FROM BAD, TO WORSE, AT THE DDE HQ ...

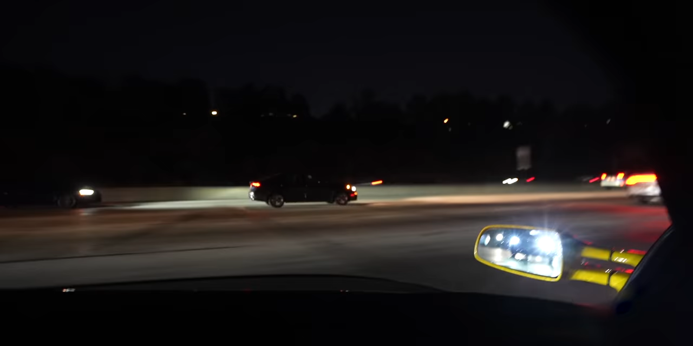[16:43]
I'm not scared, but like it's scary. You can just tell that like if you lose control of this car, you're never it's always over. Santa Monica, here we come.
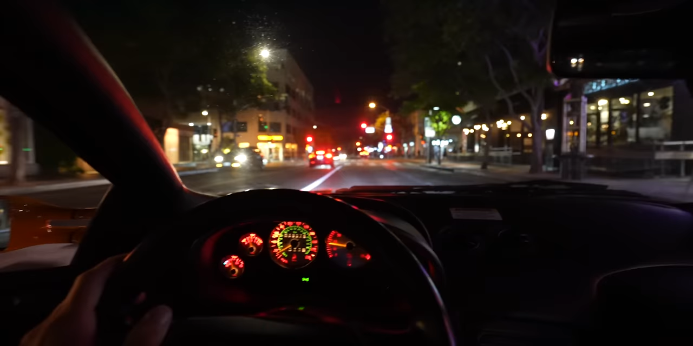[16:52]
All right, we are in Santa Monica. Everybody's liking the Diablo. This is a Miami car, really. We should take this to Miami. I'm down to go. We should go to Miami. We gotta go back to Miami.
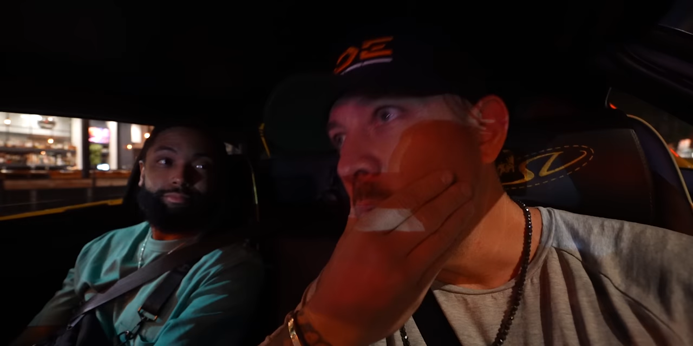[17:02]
We were having fun in Miami at the end of Gumball. That was a good time. Miami's got a different vibe. The crowd came out. Oh dude. DD fam is the shit. I love it when you guys go dee. That's just the chance. That's crazy.
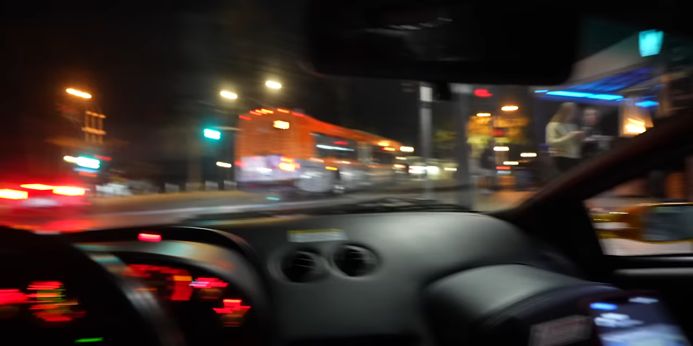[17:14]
This car is a perfect car for this street. Like this is amazing. Like look at these lights.